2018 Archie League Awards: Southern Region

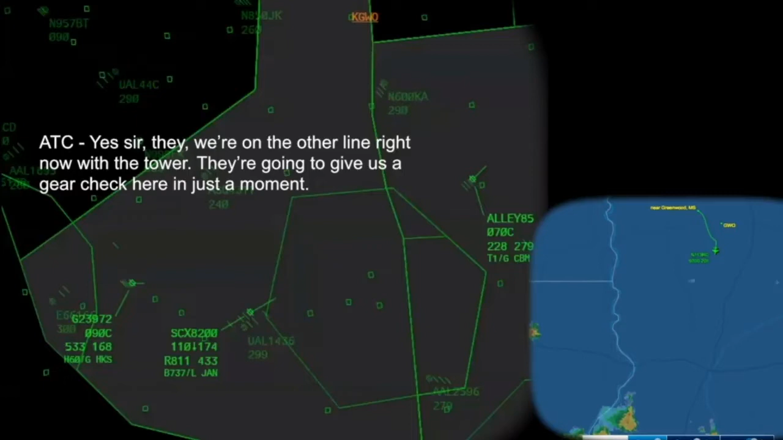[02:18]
All right, I'll put it on a ground tower. From 113 Roman Charlie,
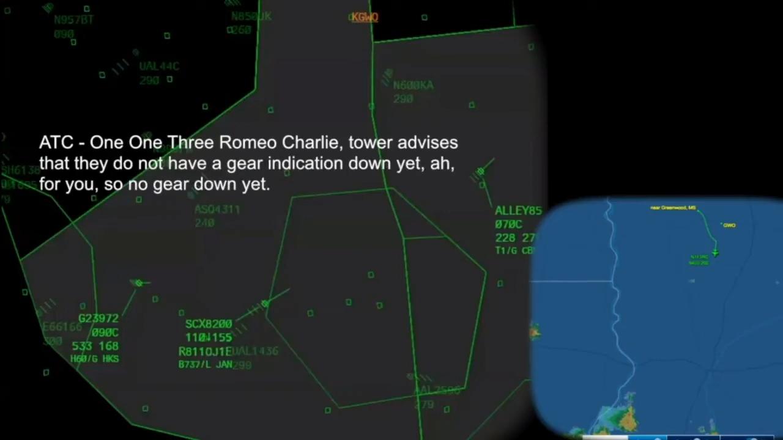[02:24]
a tower advises that they do not have a gear indication down yet for you, so no gear down yet. From 113 Roman Charlie, radar contact is lost.
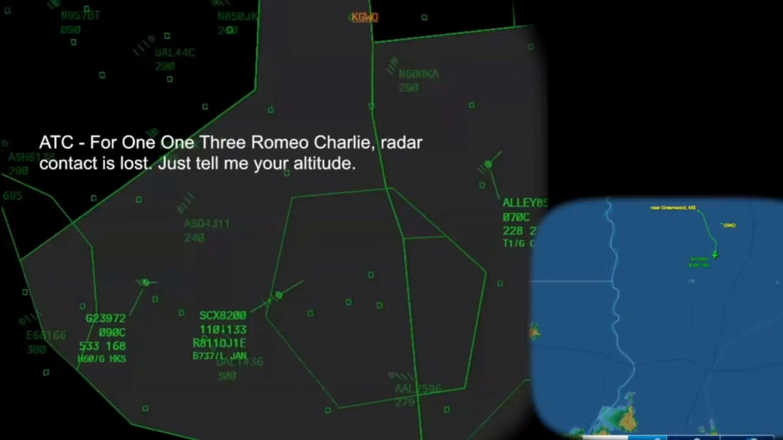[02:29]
Just tell me your altitude. No, you took it out of here. It's out of the airplane.
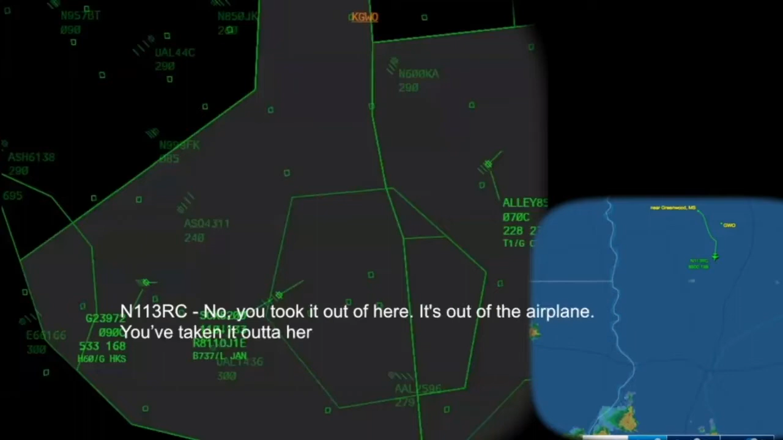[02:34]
You've taken it out of here. Hello. Sorry.
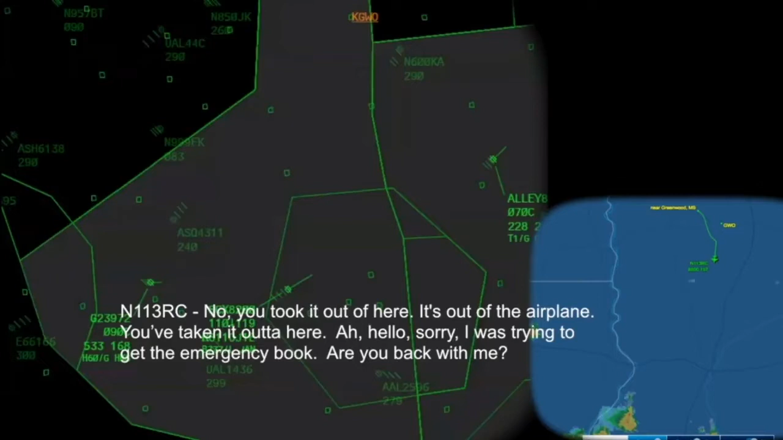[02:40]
I was trying to get the emergency book. Are you back with me? 113 Roman Charlie, Center's got you loud and clear. What's your altitude?
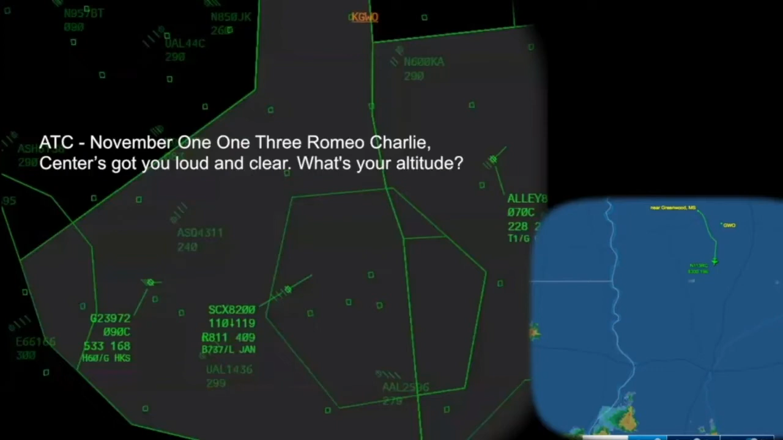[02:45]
I'm out of 400, going to 5. 113 Roman Charlie, Roger.
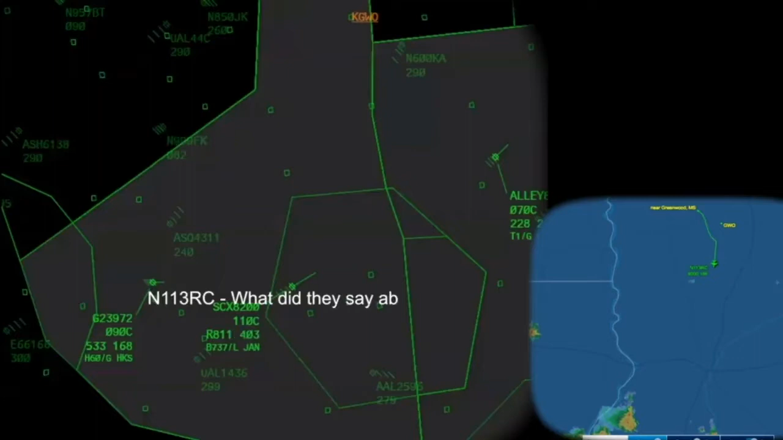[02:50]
What'd they say about my gears? They said that no gear indication currently. You might as well go ahead and get the fire and stuff out of here. I guess, hell, I don't know what to tell you guys to do right at the moment.
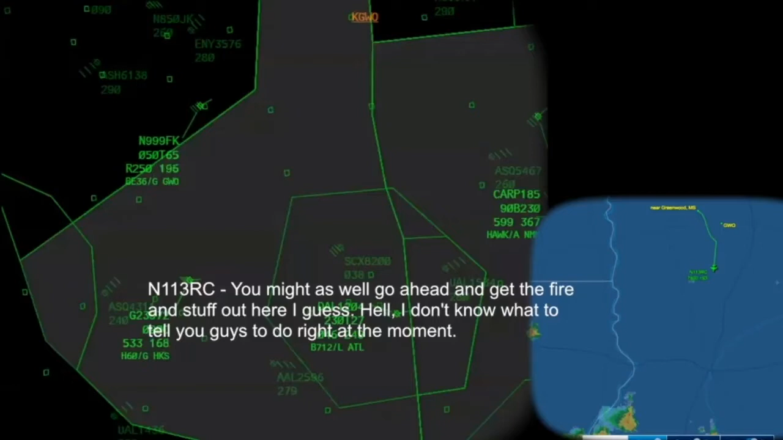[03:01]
3 Roman Charlie, I believe they've already been called. I can double check on that again,
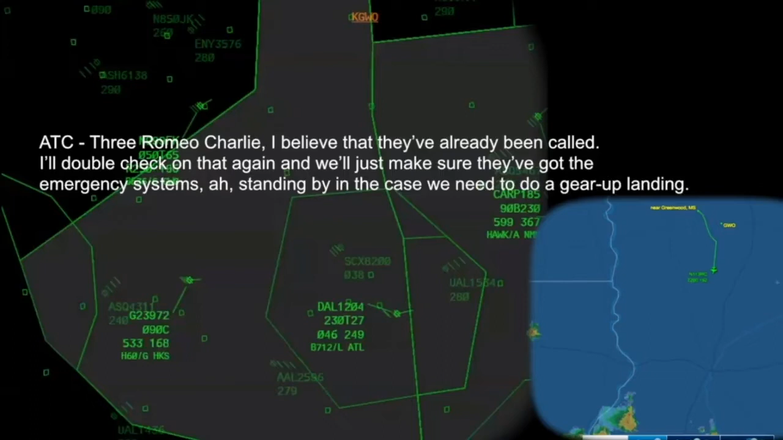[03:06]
and we'll just make sure they've got the emergency systems standing by in the case that we need to do a gear up landing. 113 Romeo Charlie, you familiar with the location of your emergency gear hand pump?
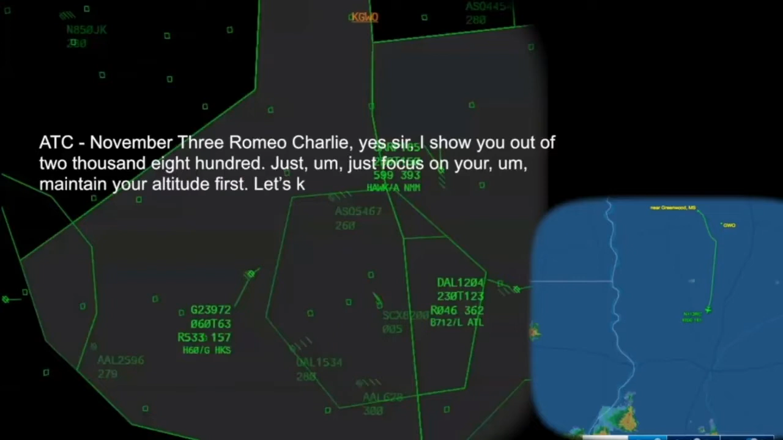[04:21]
Just let's focus on maintain your altitude first. Let's keep you in the air since you've got some fuel left. Let's keep you in the air as long as we can and try to troubleshoot this from this angle here.
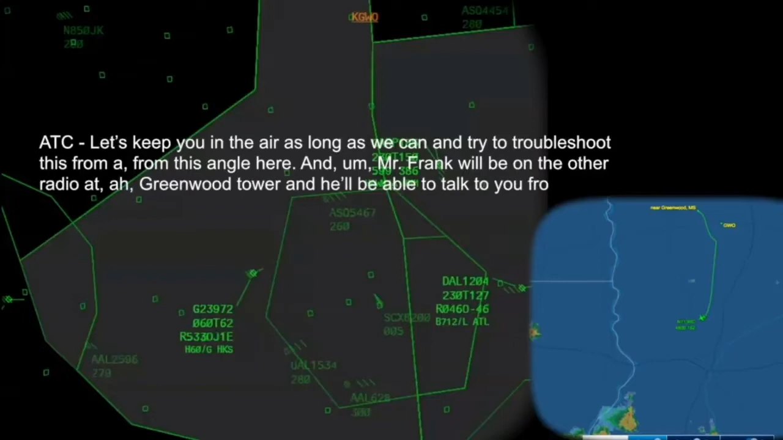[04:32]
And Mr. Frank will be on the other radio at Greenwood Tower, and they'll be able to talk to you from there. Hey, Center, Cheyenne 113 Romeo Charlie. Cheyenne 3 Romeo Charlie, go ahead, sir.
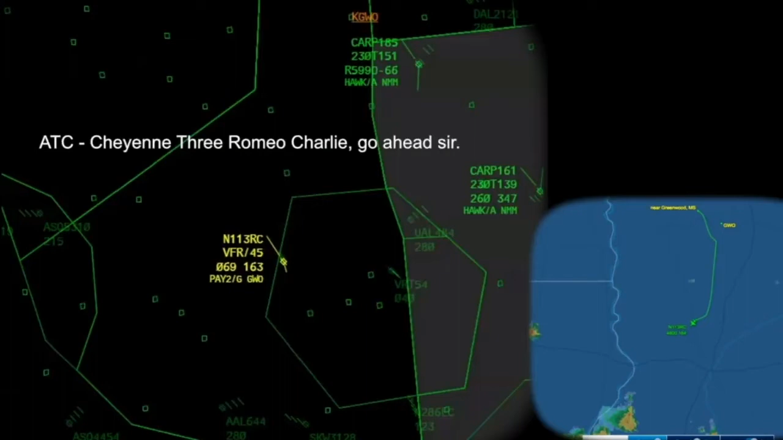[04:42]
Yeah, it's going crazy. They're trying to figure it out. I guess you can see it goes up. It goes down to 4,600, then it goes back up to 4,000,
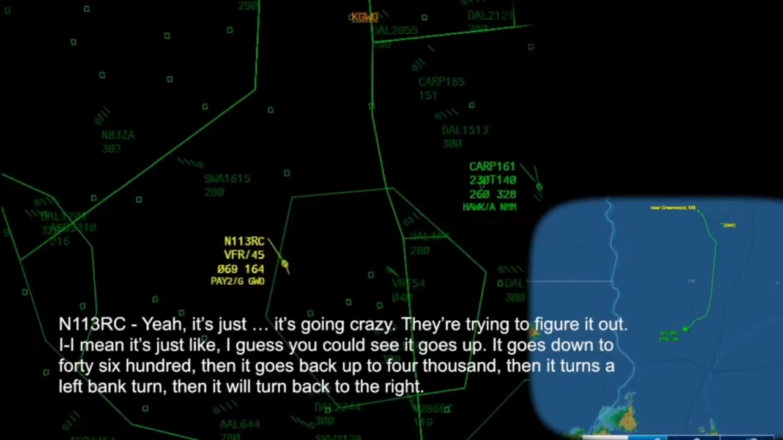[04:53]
then it turns a left bank turn, and then it'll turn back to the right.
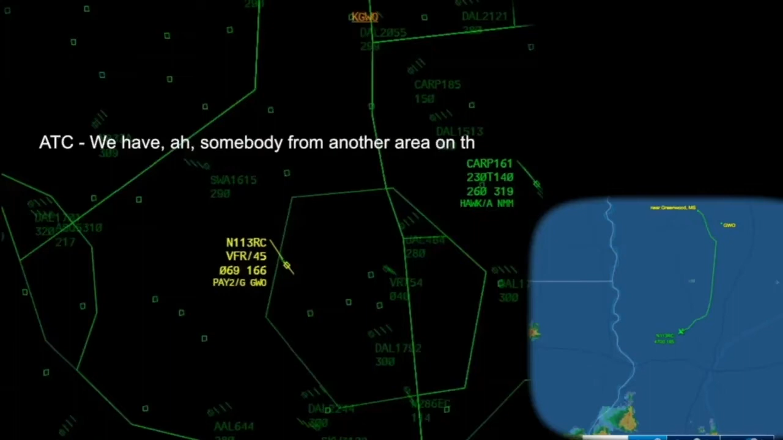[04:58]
We have somebody from another area on the line with Piper directly, and they're going to try to run through a
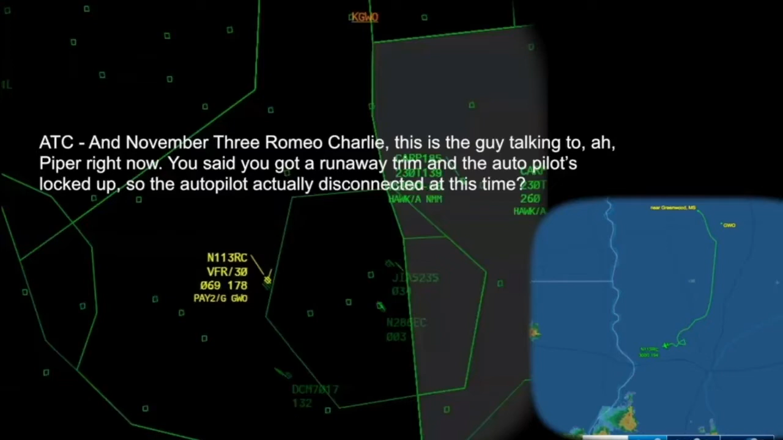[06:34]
Three Romeo Charlie, this is the guy talking to Piper right now. He said you got a runway trim and the autopilot's locked up. Is the autopilot actually disconnected at this time? Yes, sir. I'll give you guys all the information. We've recycled the autopilot. I've taken it out.
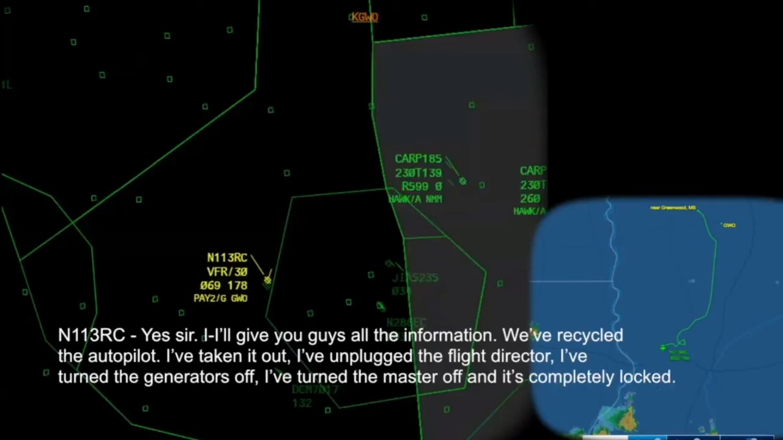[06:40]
I've unplugged the flight director. I've turned the generators off. I've turned the master off, and it's completely locked. And tell them it's just weird. I go into a left turn, and then it somehow I go back into a right turn. And I've got zero control of it. I mean, I've got rudders, that's it. The manual trim, I can't move it. I can't move the yoke left or right or up and down.
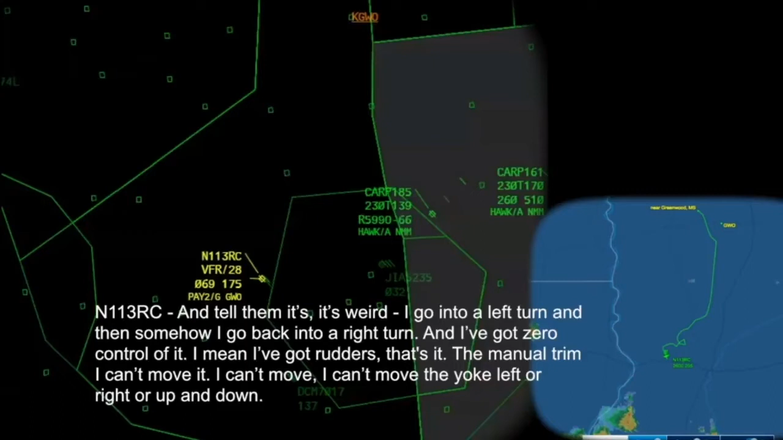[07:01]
Center 3 Romeo Charlie, are you able, like when it starts rolling, are you able to force the yoke level?
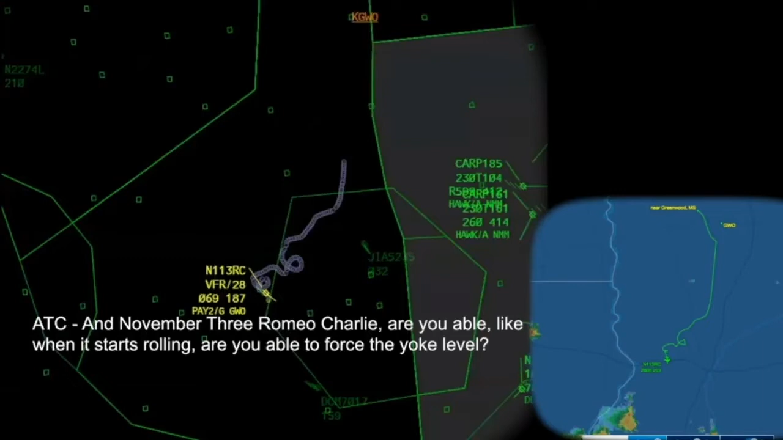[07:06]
I got zero control of it. It seems to level itself up and down. I don't know. The trim tab is not moving at all. I mean, it's not moving manually. It's not moving automatically like it did with the autopilot.
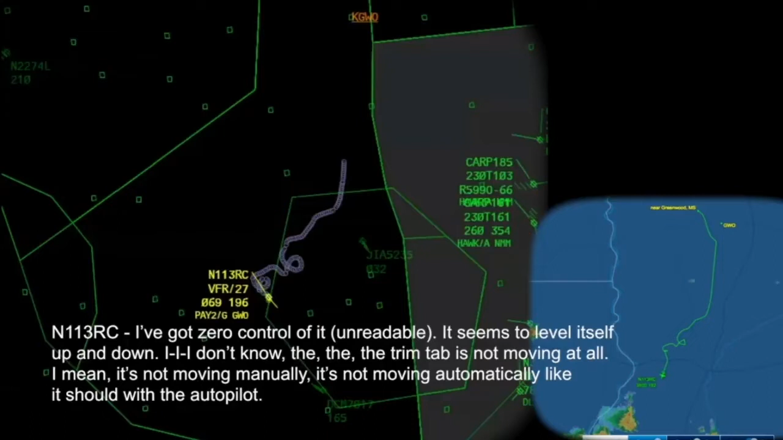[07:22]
Okay. Piper's trying to track down one of their test pilots for the airplane. All right.
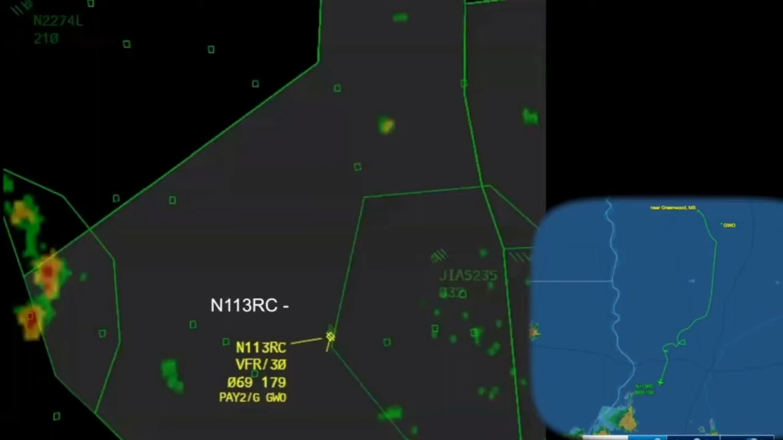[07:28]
Thanks. Air 3 Romeo Charlie, if you're able, see if you can get your aircraft to start turning towards the north.
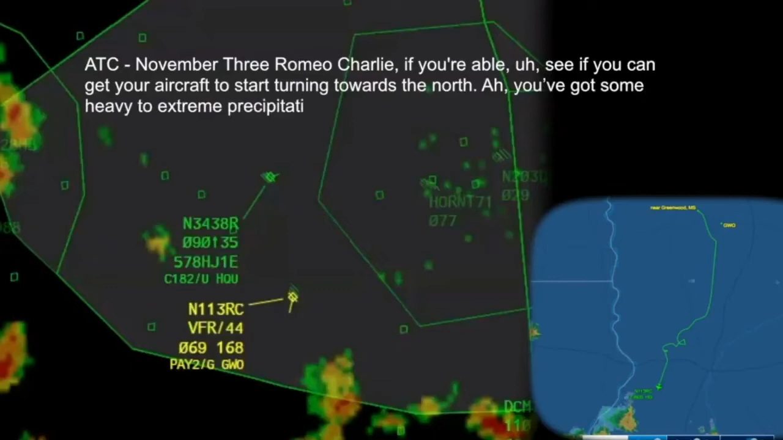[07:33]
You got some heavy to extreme precipitation, 12 o'clock, about 25 miles we want to keep you away from.
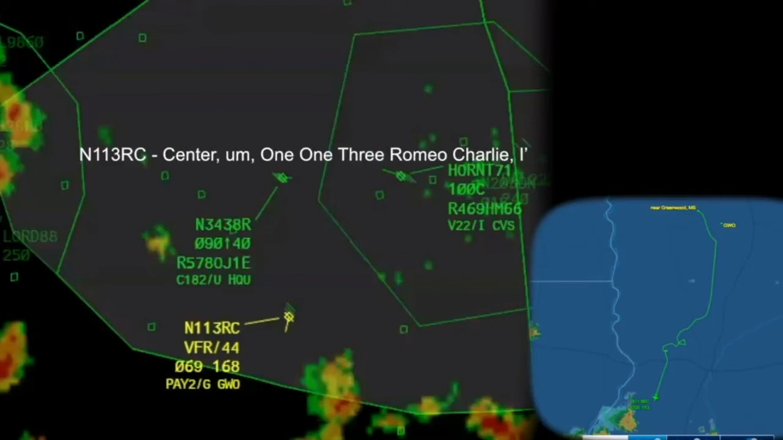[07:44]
Center, 113 Romeo Charlie, I'm pushing some right rudder on it to see if I can get a little bit of a right turn on it. Am I catching anything? I mean, I'm showing a tad bit of a turn.
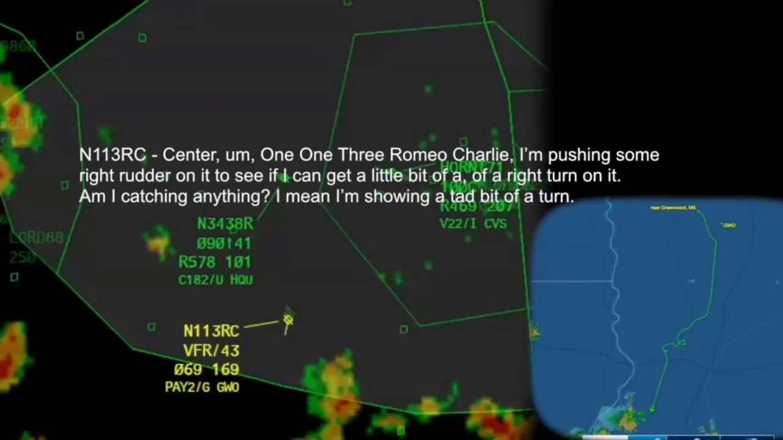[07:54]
3 Romeo Charlie, it's a slow turn, but it does indicate a slow turn on my side as well.
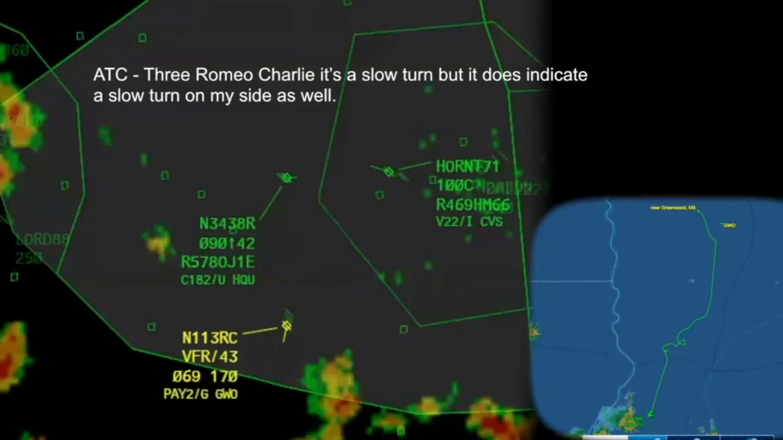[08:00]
I've got severe red in front of me at 30 miles.
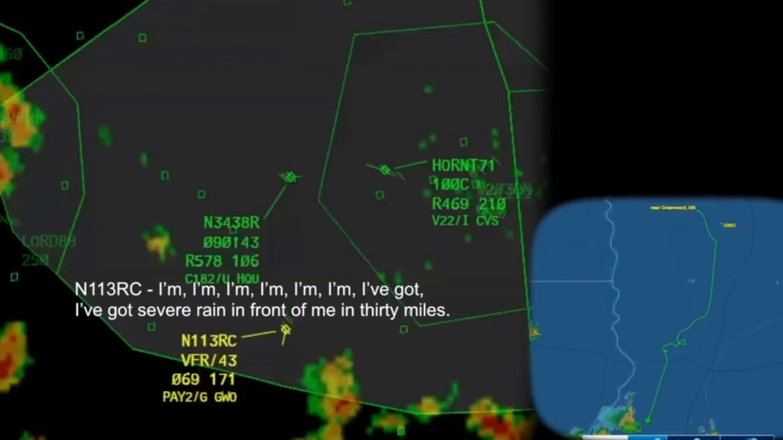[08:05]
Jackson, poke on the center. I'm on my left rudder.